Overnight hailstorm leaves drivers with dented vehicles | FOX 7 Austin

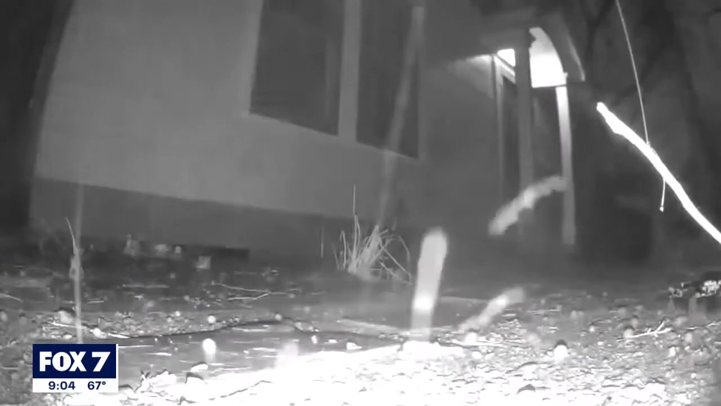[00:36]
Some areas around Austin reporting hail as big as ping pong balls,